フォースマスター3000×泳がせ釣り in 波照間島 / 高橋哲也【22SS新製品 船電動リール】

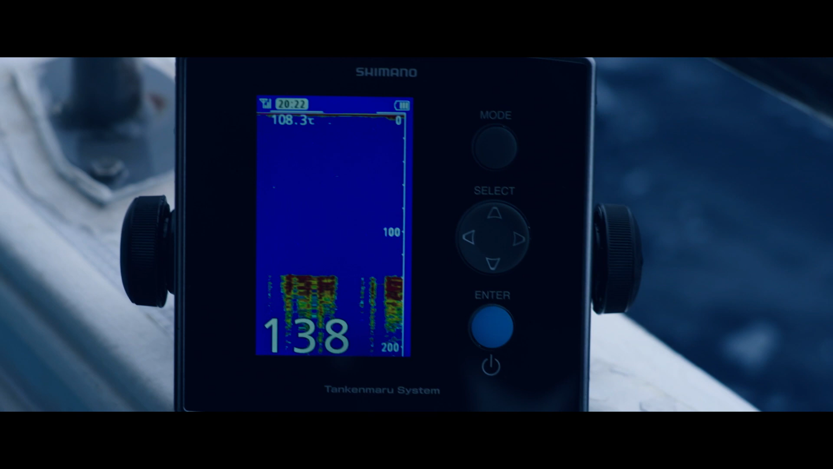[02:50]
今回ホースマスターの3000には E
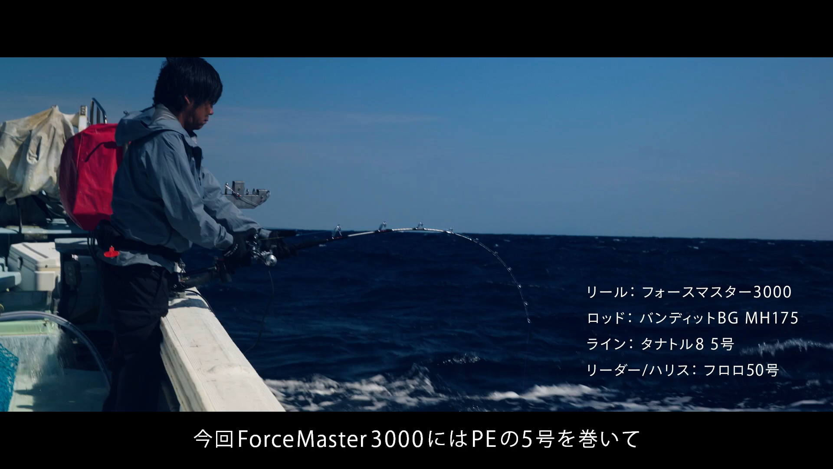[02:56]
の5号を巻いて泳がせ釣りをやったんですが、結構力強い魚にも十分耐えてる。
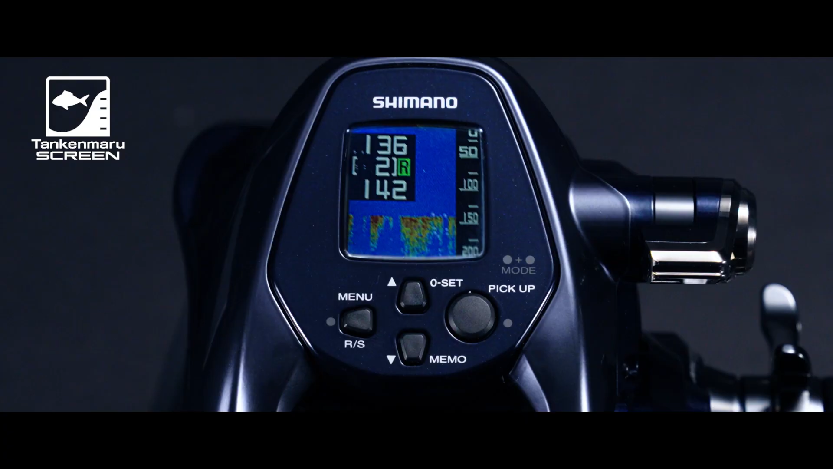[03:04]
探検丸スクリーンがついてるんで探検丸を見ながらの釣りにはもう持ってこい。秋なんかに落とし込み釣りっていうのをイワシの群れを見つけて、こういった釣りでもうこの探検丸見ながら使っていけるんで。